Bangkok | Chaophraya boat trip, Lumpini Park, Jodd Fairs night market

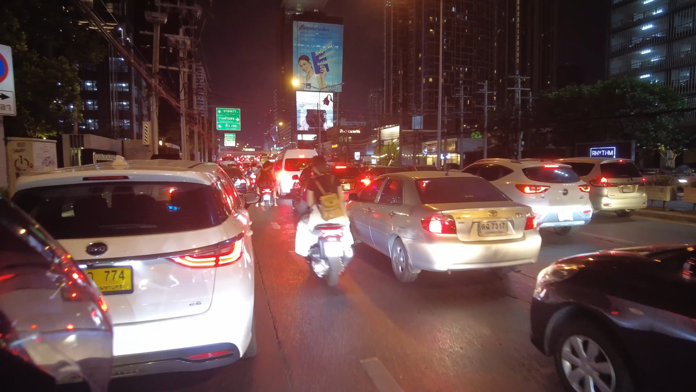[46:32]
i mean this is how we join the traffic look at all these cars stuck here and we're just going to avoid it isn't this genius it is genius
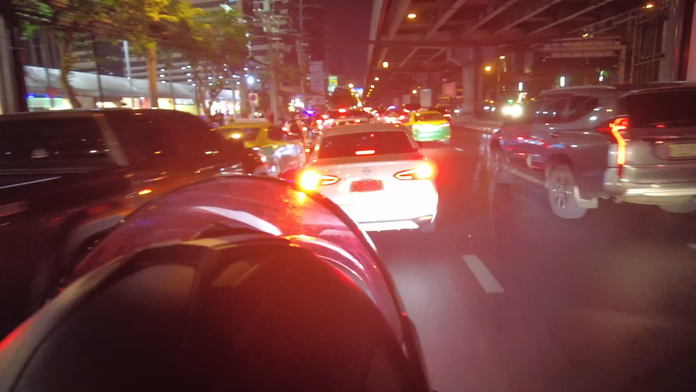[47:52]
a lot of fun it is brilliant and you know what i'm gonna pay you like 30 30 baht for the entire journey so well worth it and it's saving time i think we are just by the markets so literally on the left there there is an entrance i think that's where it's going to drop us let's have a look at this